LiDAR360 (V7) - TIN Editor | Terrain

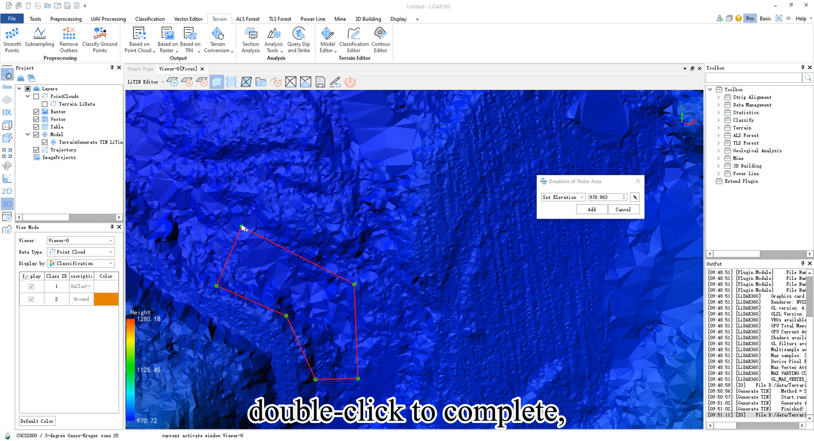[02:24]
Double click to complete and click add to automatically modify the triangular mesh within the area.
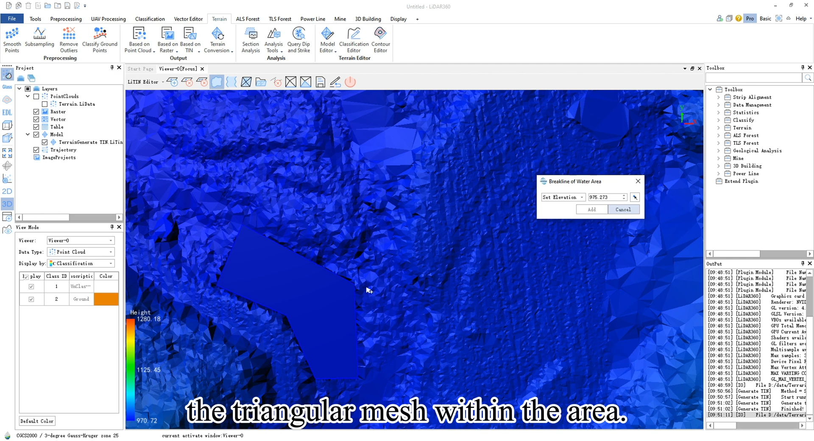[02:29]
The effect is shown in the image.
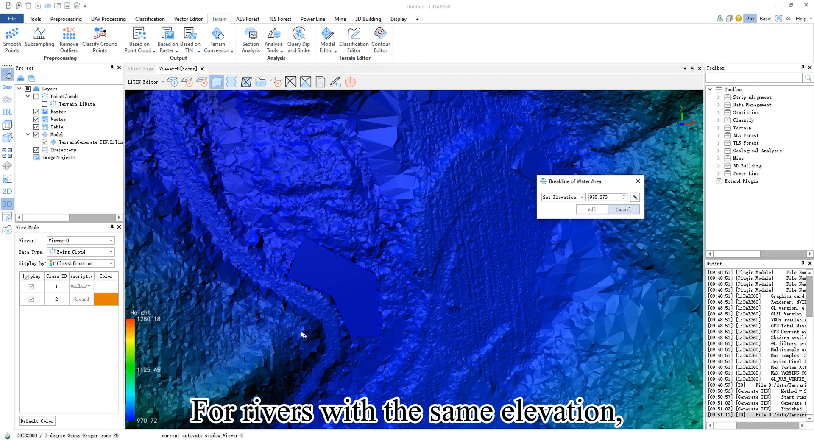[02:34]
For rivers with the same elevation, you can quickly achieve uniform riverbed elevation by drawing two riverbank lines.
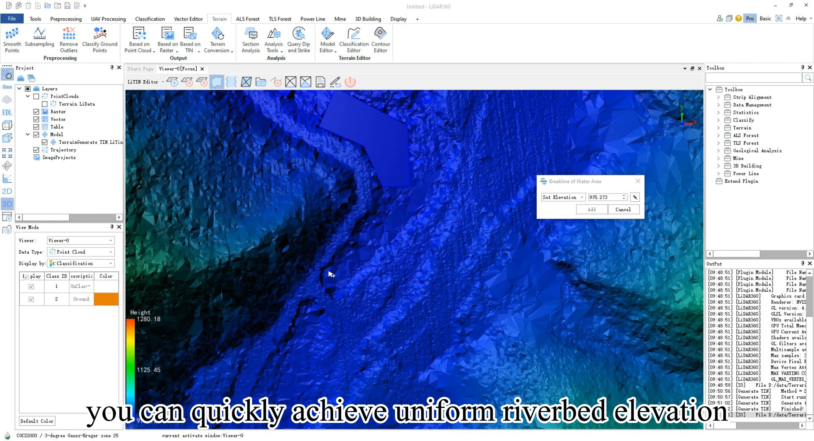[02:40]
Click the brake line of gradual river tool
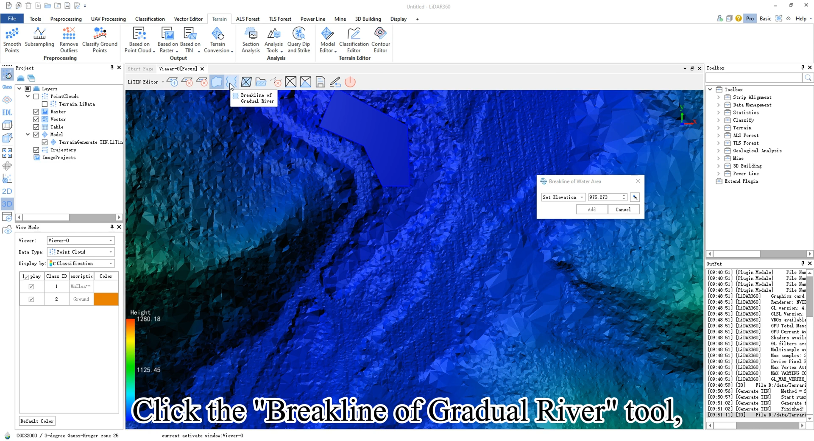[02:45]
and a brake line of gradual river window will appear.
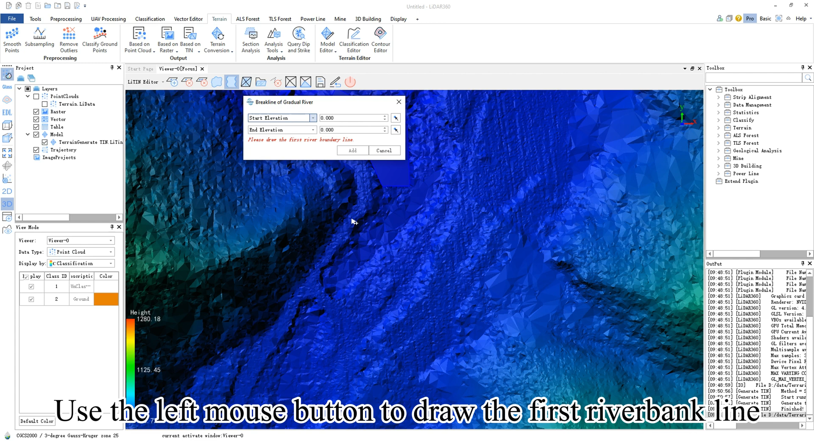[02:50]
Use the left mouse button to draw the first riverbank line along the river.
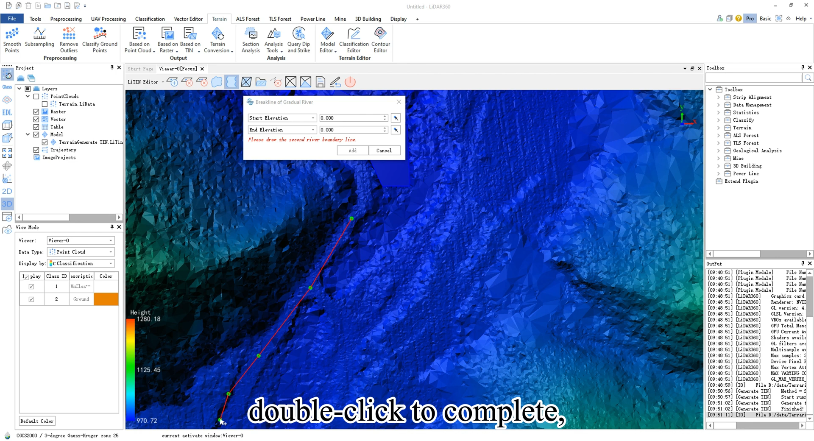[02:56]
Double click to complete and then draw the second riverbank line in the same way.
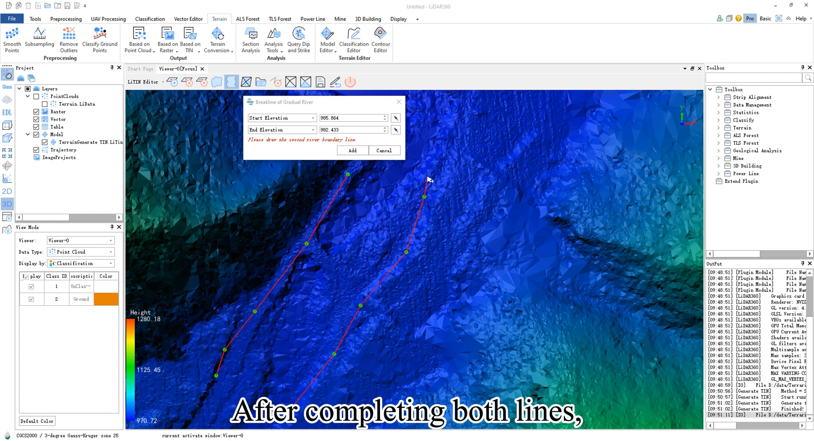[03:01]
After completing both lines, click add to automatically modify the triangular mesh within the river.
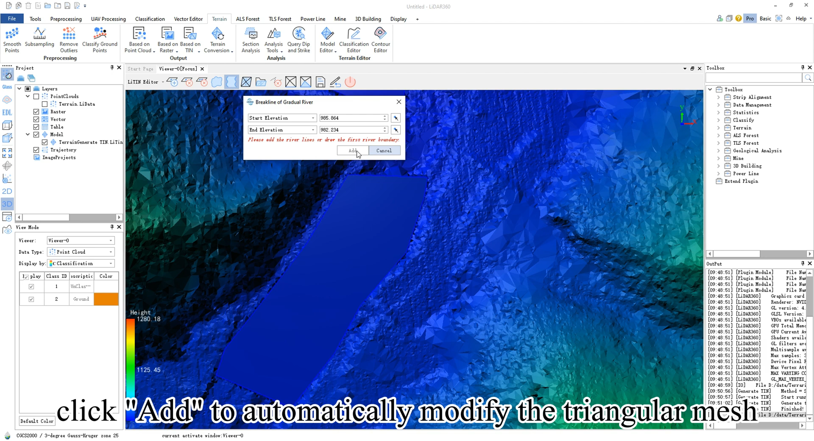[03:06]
The effect is shown in the image.
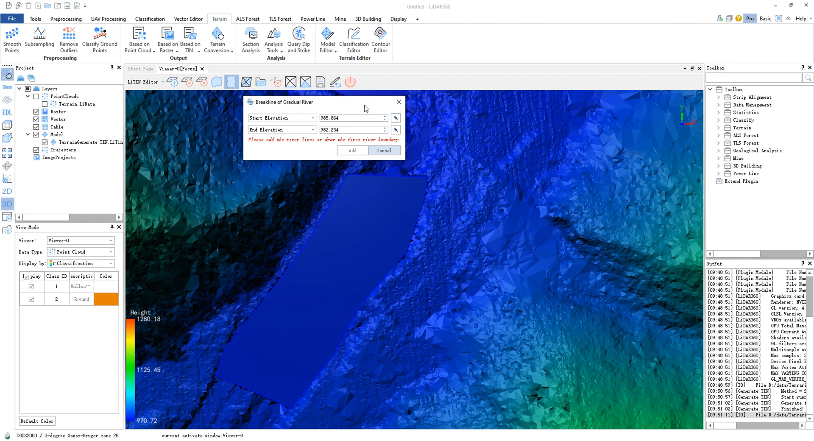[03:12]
You can click the tin save button, click the exit button and then click yes to exit.